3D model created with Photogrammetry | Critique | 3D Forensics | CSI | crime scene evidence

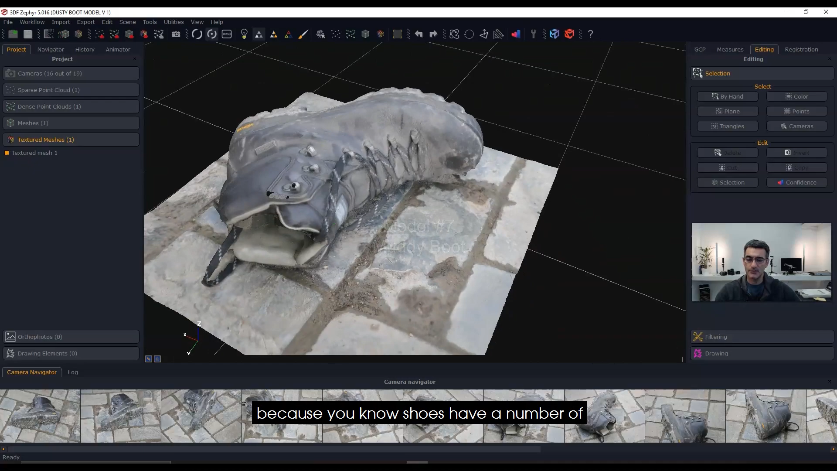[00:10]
shoes have a number of complexities to them you know the little fine intricacies
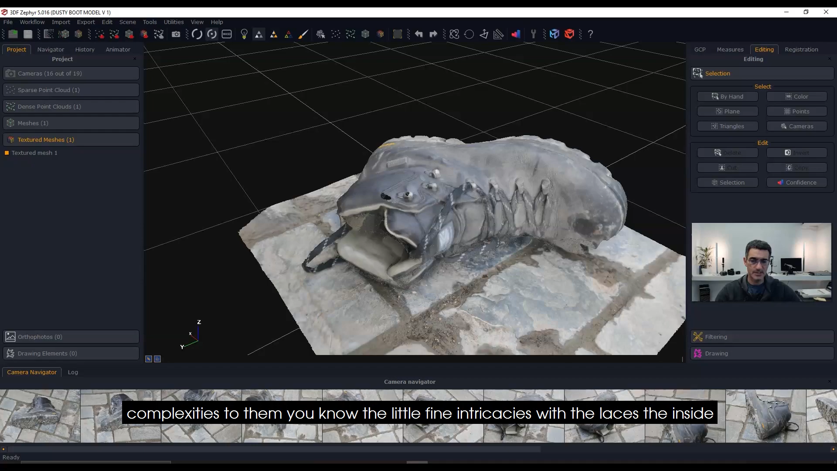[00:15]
with the laces the inside you know where you where you get your your foot inside
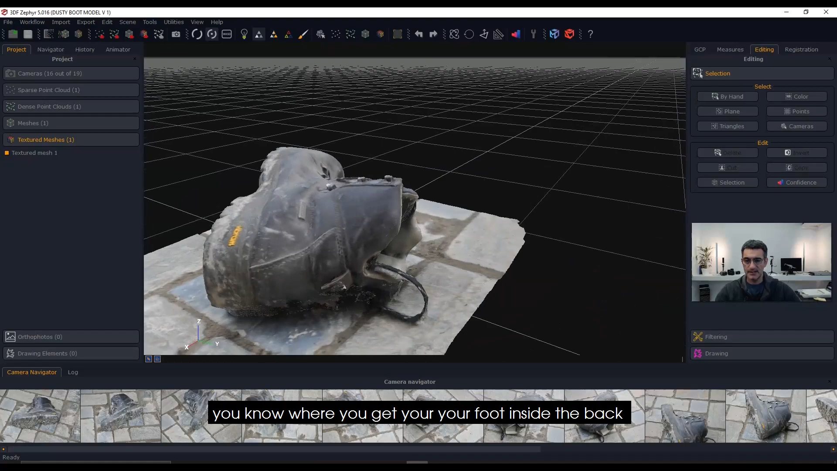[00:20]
the back you know there's quite a lot of tread and these are heavy tread so it's it's
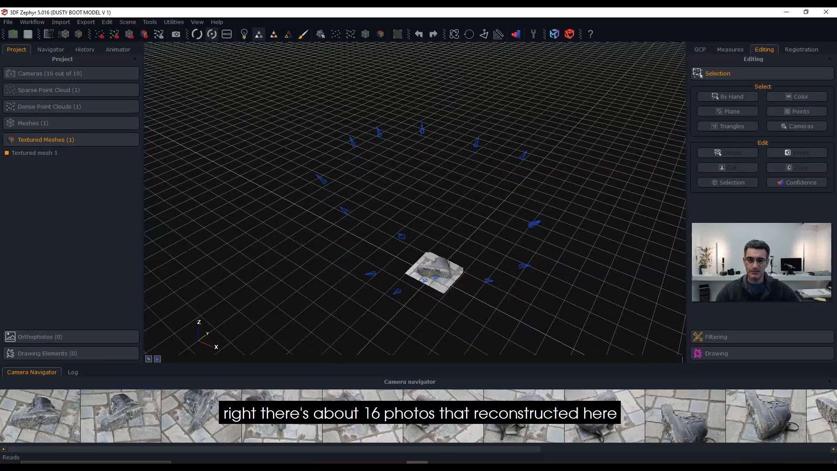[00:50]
16 photos that reconstructed here and you can see that you know that it's almost like a spiral you know it comes up and then it kind of goes down like that which really I would have liked to have seen more
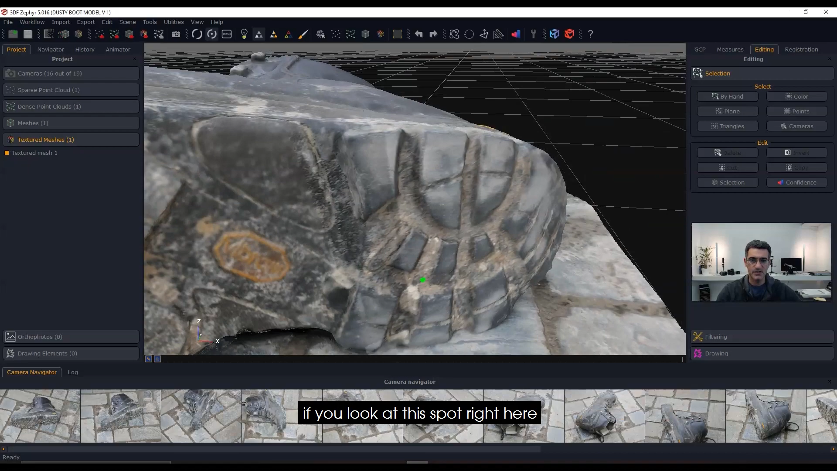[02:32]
spot right here so you'll see that there's kind of a line that goes right down here on the texture
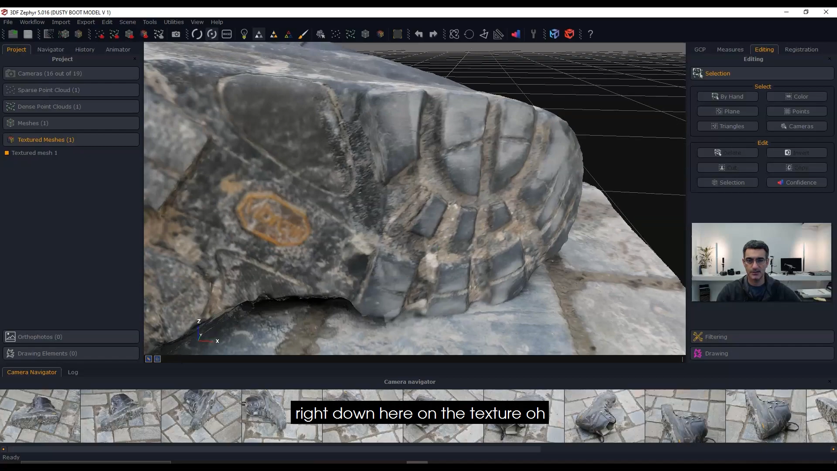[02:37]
oh before I do that tell you what let me look at the let me look at the mesh before I go to the texture
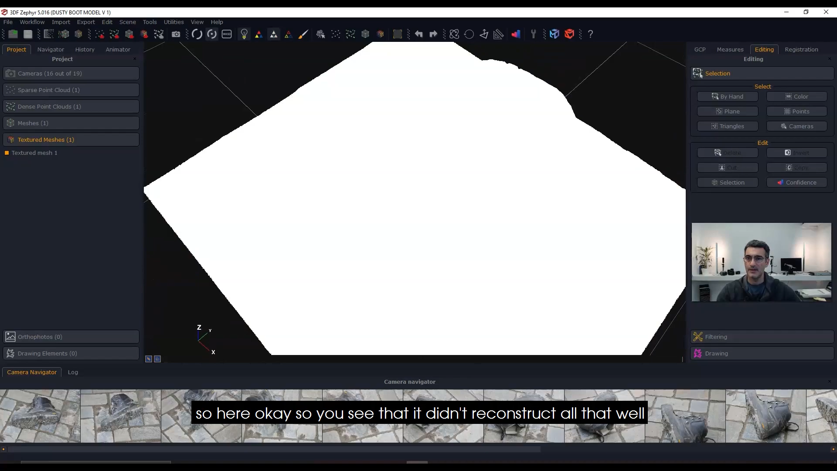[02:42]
so here okay so you see that it didn't reconstruct all that well I'm not all that crazy about the reconstruction here could have been a little bit better
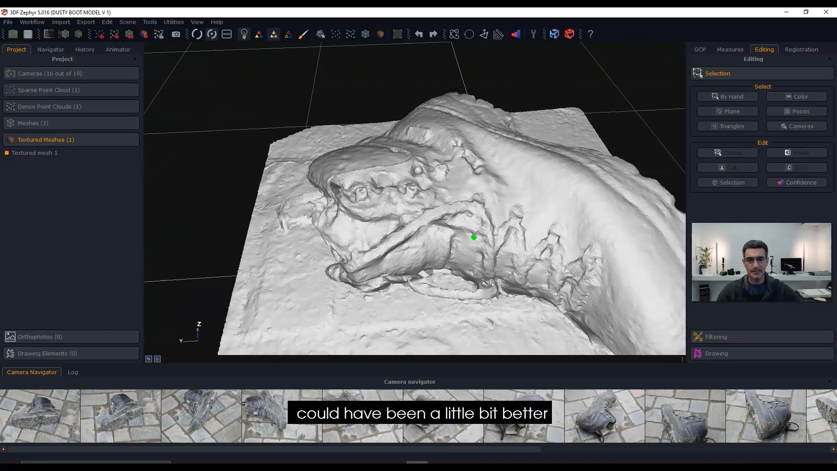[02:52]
you know overall it's just kind of a rough model it's okay but I think there's more work that needs to be done here in order to get this to a really really crisp state so yeah
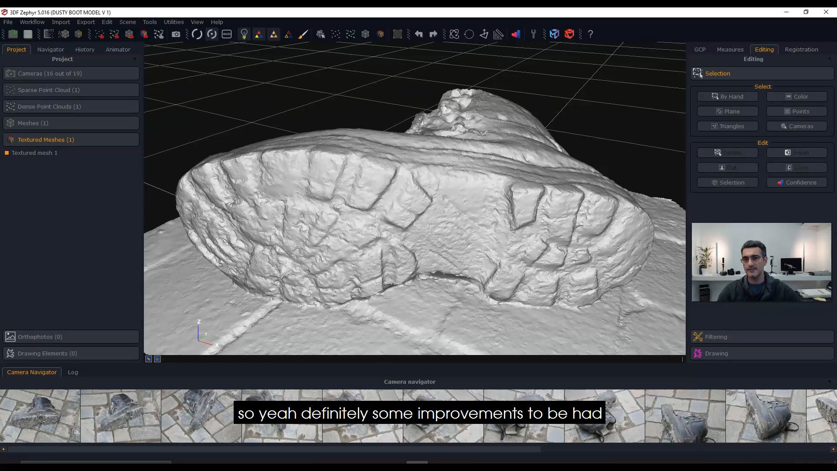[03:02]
definitely some improvements to be had so going back to this particular part here you see some
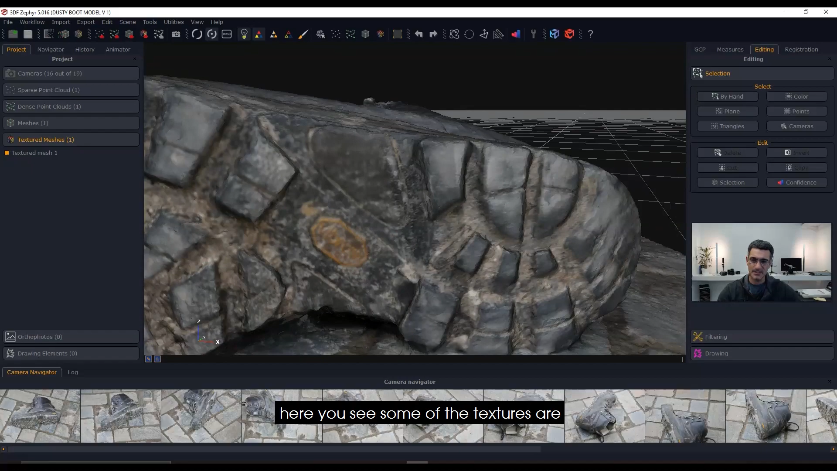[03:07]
of the textures are not clear so I think there's some depth of field and blurriness issues and I
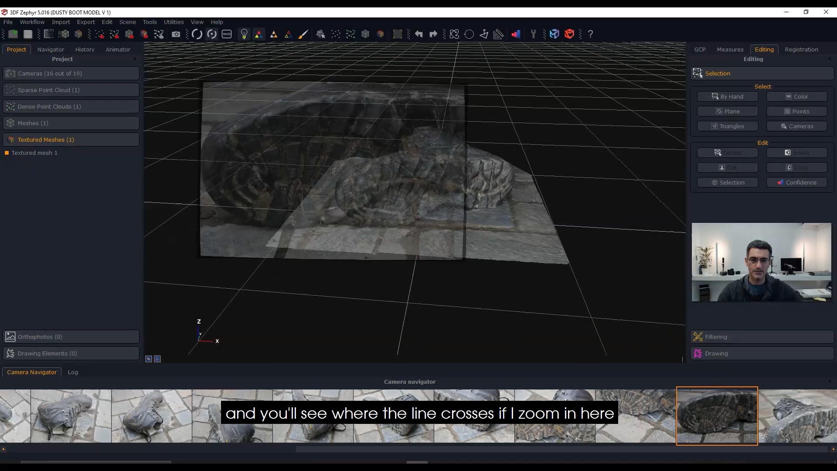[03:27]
zoom in here that lands exactly where this line is or
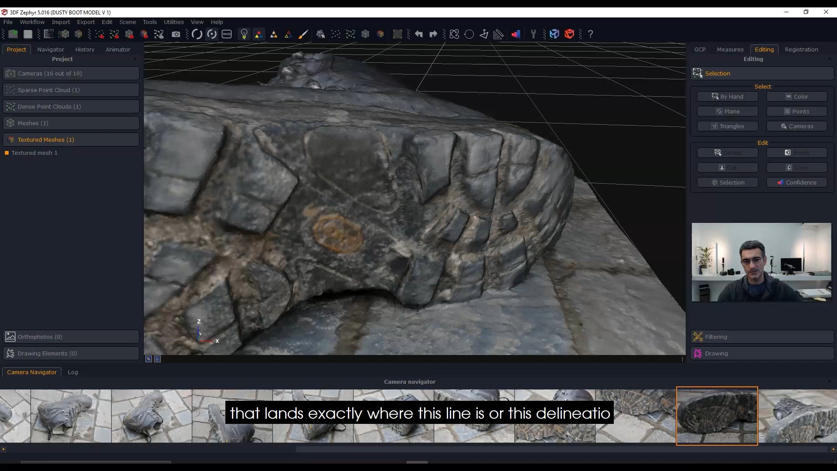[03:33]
this delineation is so it's a texture issue and to fix that you can actually remove this
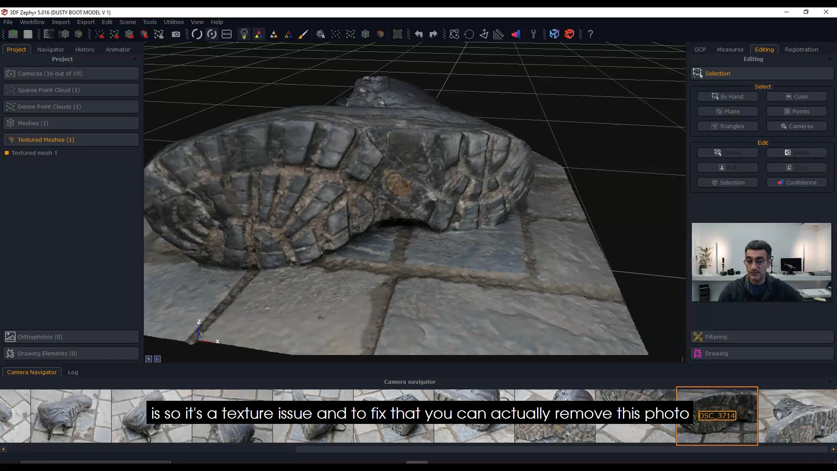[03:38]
photo from the texture series so you don't have to use all the photos to create the
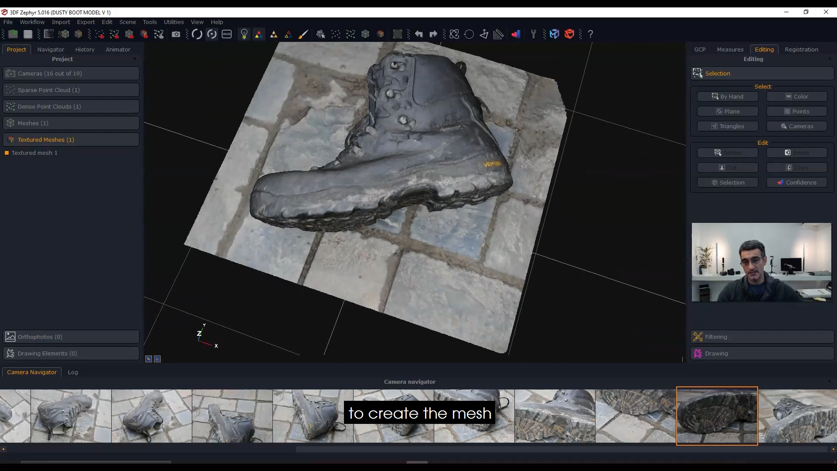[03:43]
mesh anyway in terms of the overall quality of this particular model
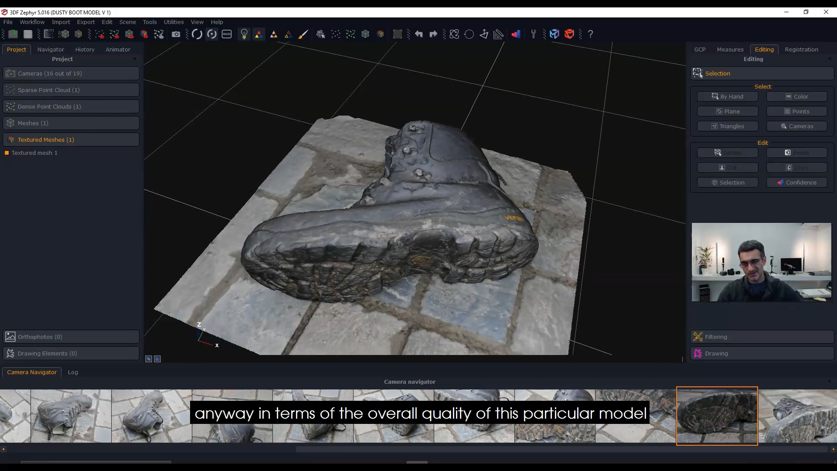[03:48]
it's not all that great I would say you know it's like
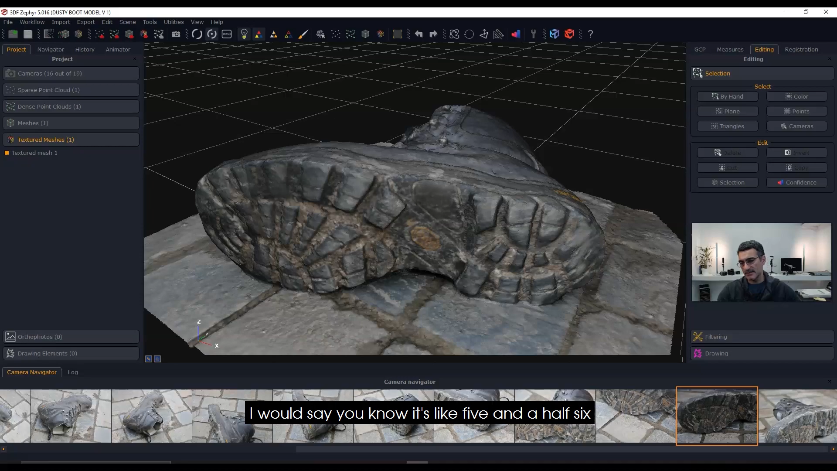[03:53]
five and a half six you know not too bad there is some mud in between here so obviously I've lost some definition in the tread let me just take another look I don't want to be too unfair yeah there's
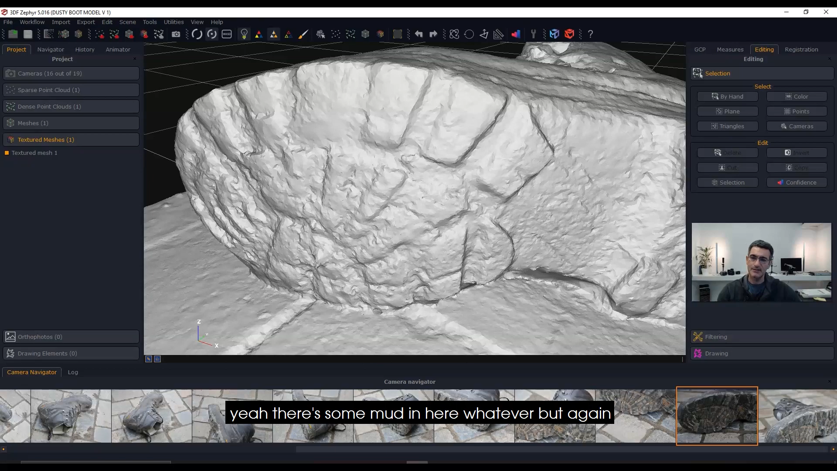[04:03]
some mud in here whatever but again I think there could have been some improvements here on the tread pattern so I don't think I'm going to go much more more than a six on this particular model